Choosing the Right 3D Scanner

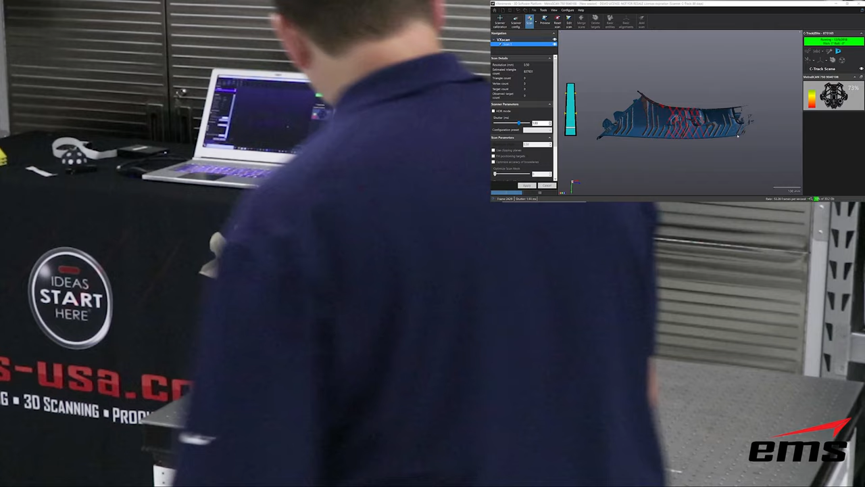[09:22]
there's the camera system uh what we call the c-track and instead of looking at targets on the part in this case
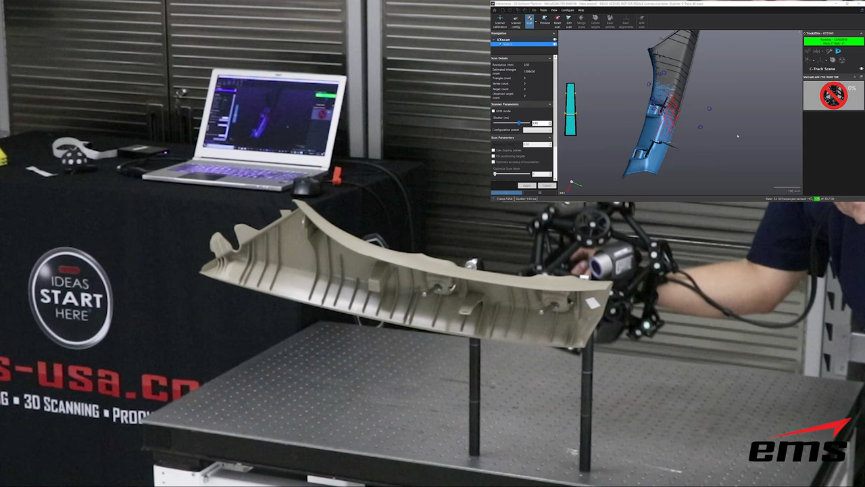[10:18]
the part in a way where i can get all the way around it then in a single setup as you can see here
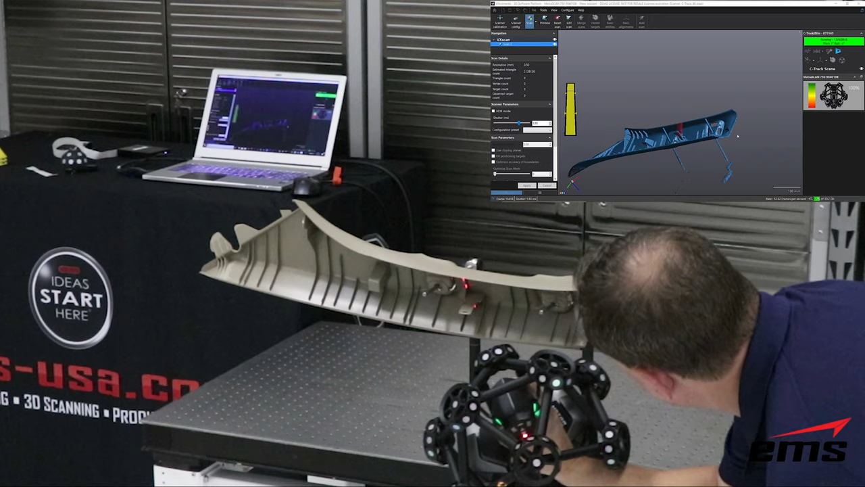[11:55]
similar to the handy scan in the sense that it uses the base same basic
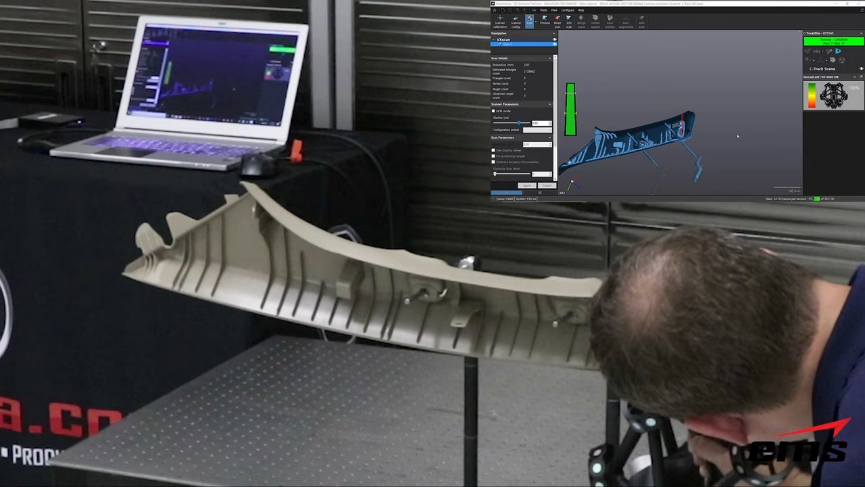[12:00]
scanning technology but how it works is fundamentally different with the c-track
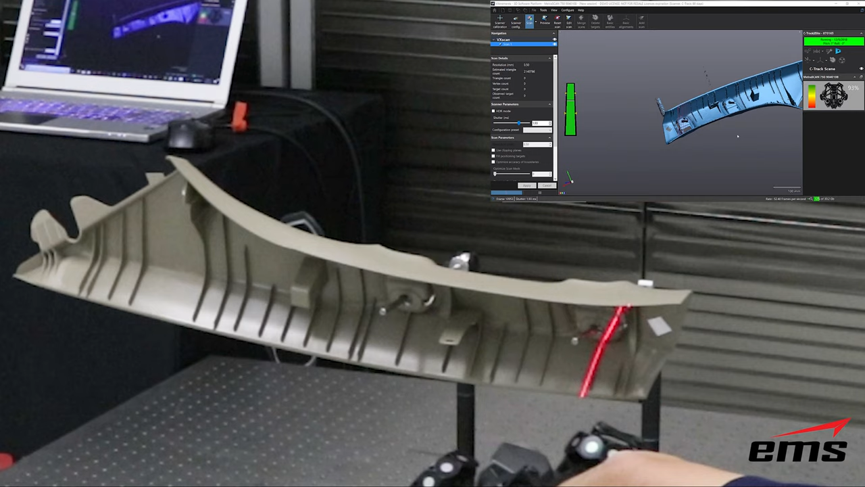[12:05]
system basically tracking the whole scanner and then the onboard
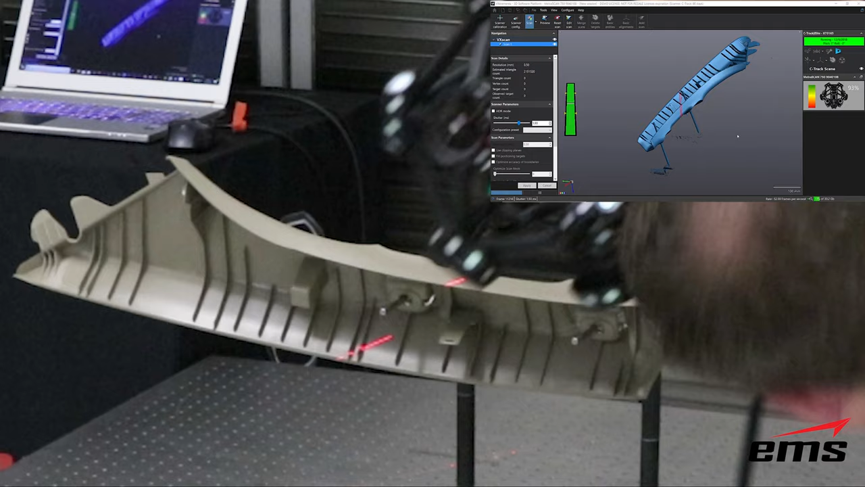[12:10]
scanner within that sphere is what's picking up the laser stripes to pick up the part shape
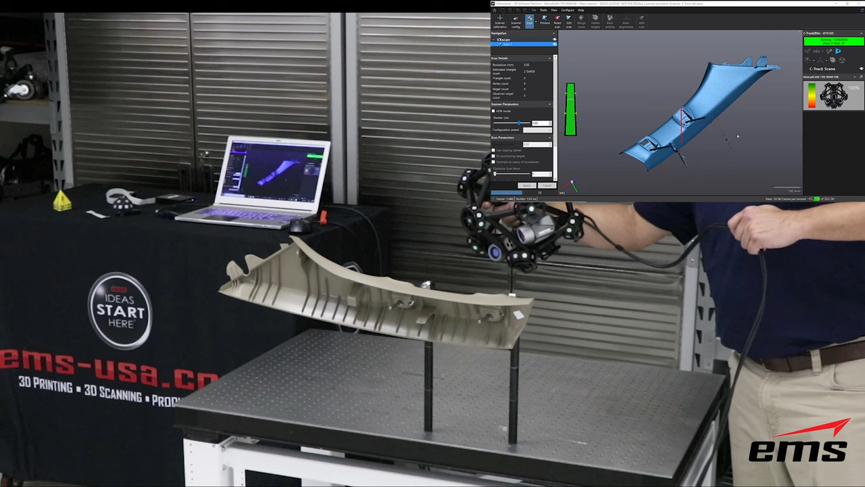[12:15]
so you can use it on small parts like you can the handy scan but where
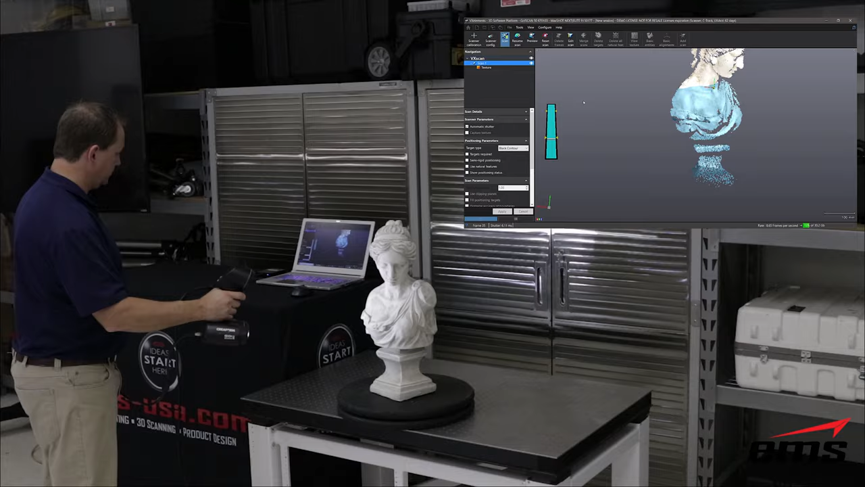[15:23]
a really good fit for this scanner for a few reasons one it doesn't require any targets and if you're doing something like sculpture uh you know it has no trouble auto aligning the
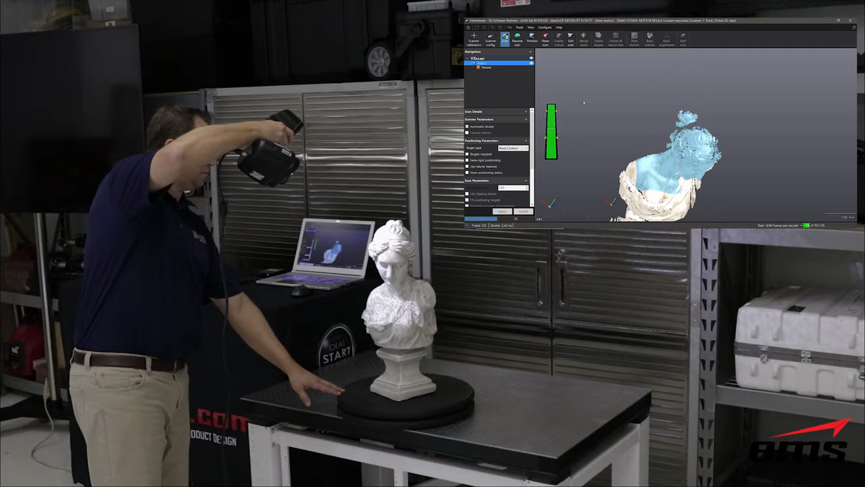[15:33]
data as you move along also many times these things can be very valuable and the customer may not want to have to put targets or anything
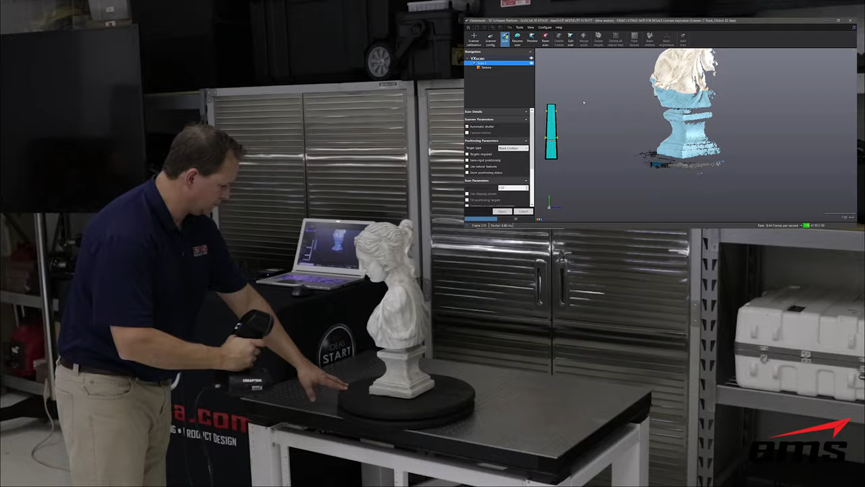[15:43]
else on it so anything like art and sculpture is very good plus it captures the color
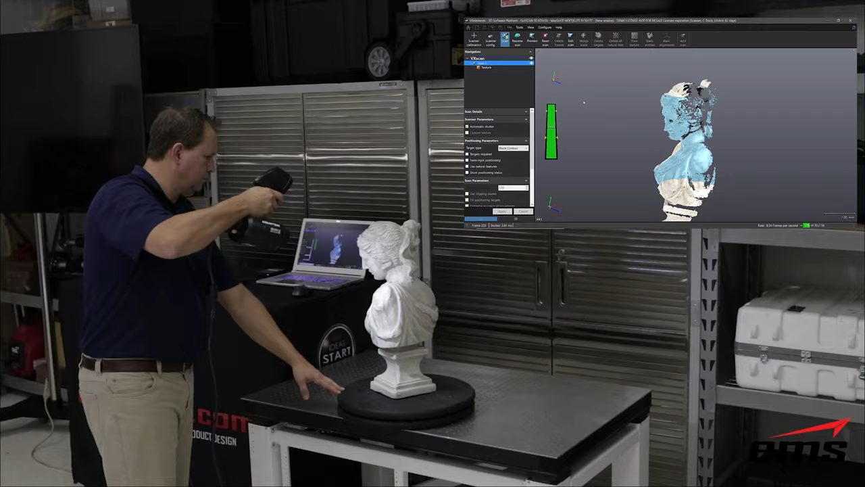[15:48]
as a texture map and then things like characters and costumes is another good use
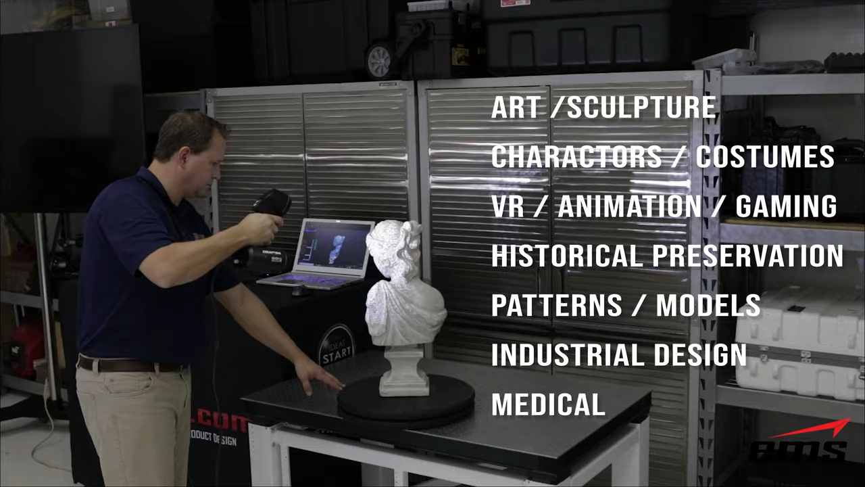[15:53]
it's also used a lot in virtual reality animation and gaming basically where they want to scan some stuff and have it in that environment historical preservation is